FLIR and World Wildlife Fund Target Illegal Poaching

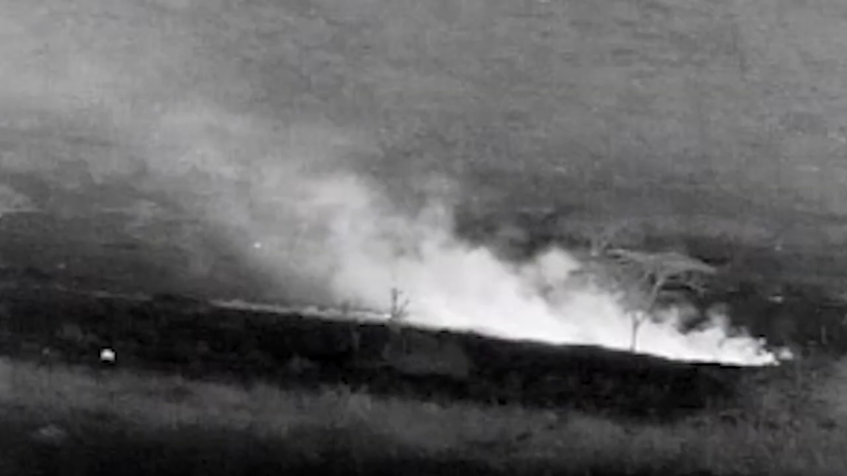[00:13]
so with the FLIR technology now the rangers at the Mara Conservancy can
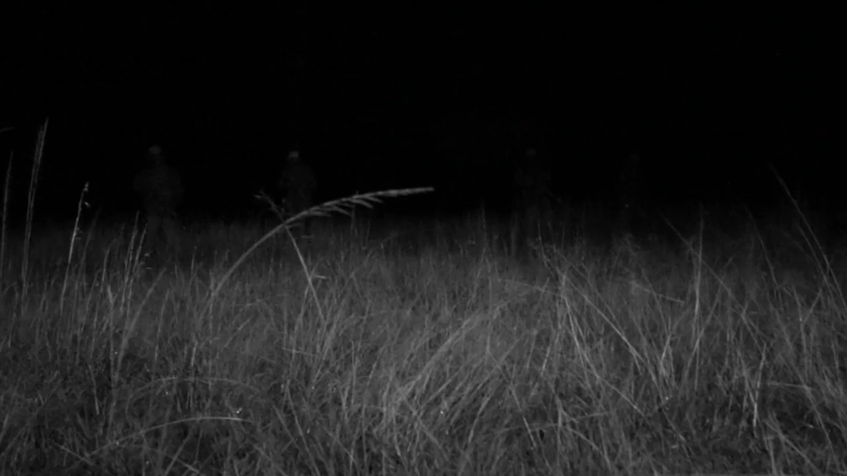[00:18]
scan in a large area with a circle
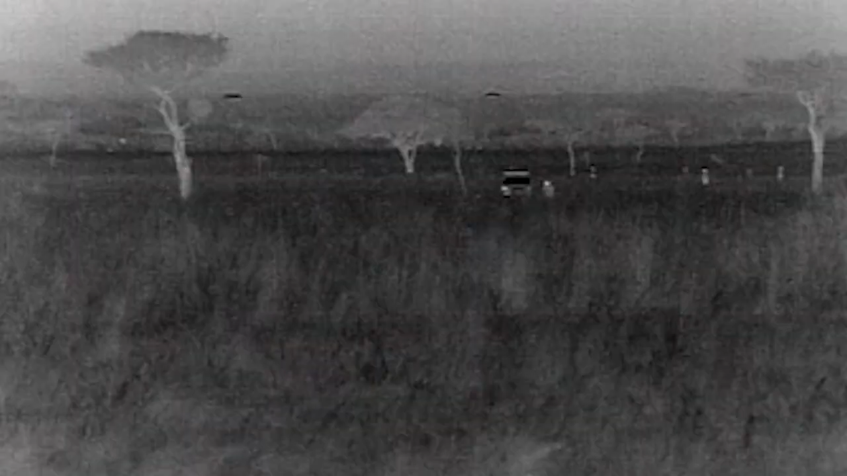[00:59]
in the background which is a little scary the the Ranger that was using the camera was
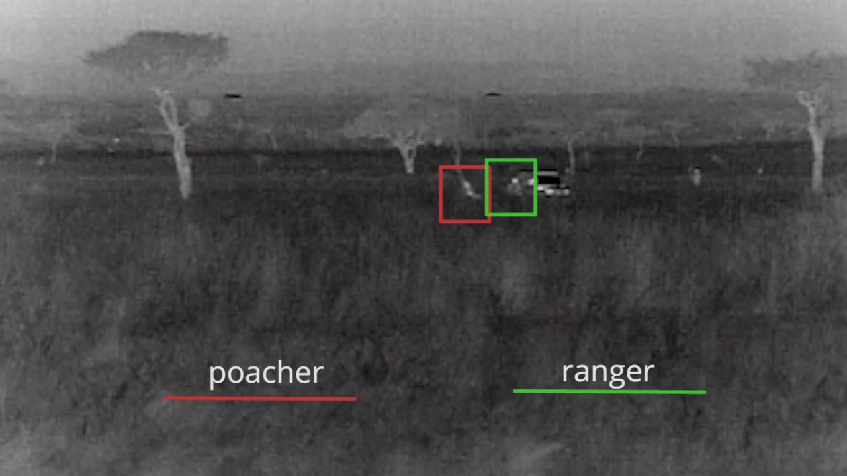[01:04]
physically telling the the Rangers driving these vehicles where I mean how to drive he was their
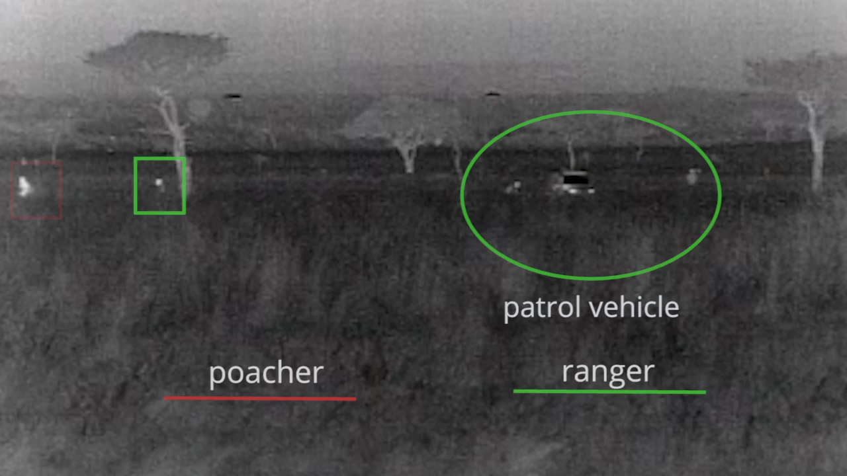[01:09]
eyes so he was I mean as they were kind of driving to their new position he was telling him left left right right
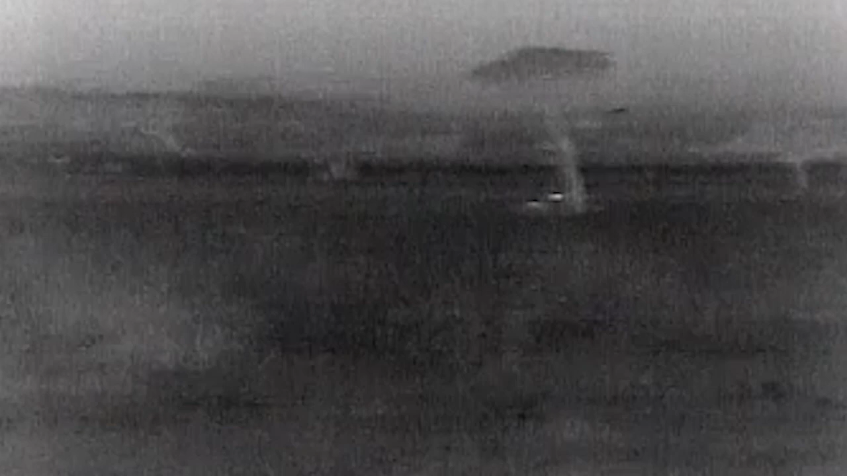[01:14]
and you would just see them kind of steer and I mean just listen to him completely and trust him obviously but they were able to through the night vision camera repositioned themselves and
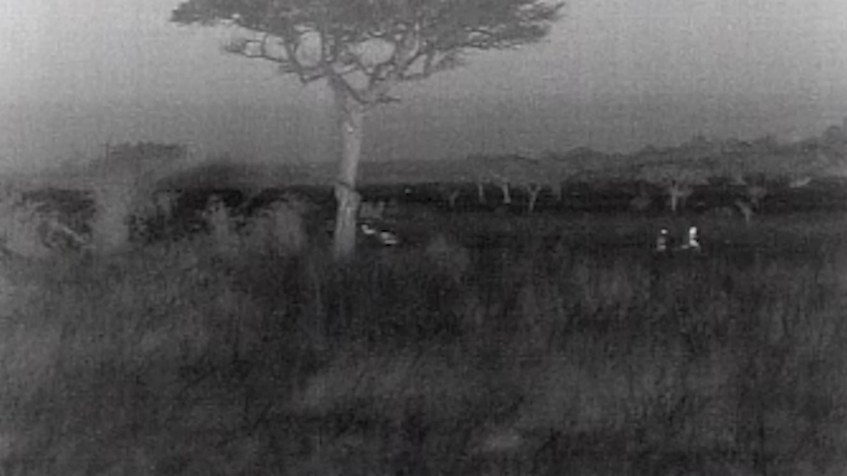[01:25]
ambushed these these eight poachers and the poachers even said they were flabbergasted how they
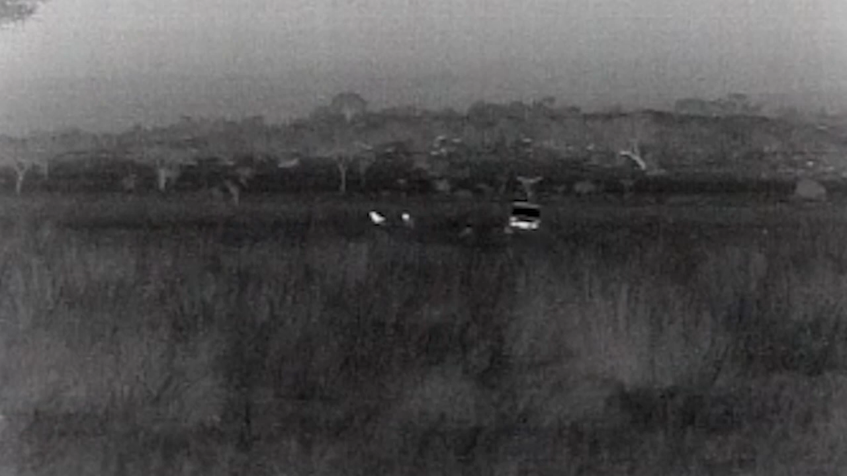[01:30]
could drive at night they didn't understand how they were getting there then now that the word is